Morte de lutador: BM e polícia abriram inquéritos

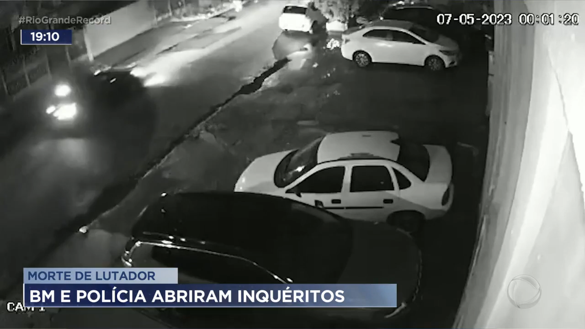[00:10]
Duas pessoas estão no carro branco que bate contra a traseira de um veículo estacionado. O homem que estava na direção era Mauro Chaule, que minutos depois morreu por ter sido atingido por disparos de arma de fogo.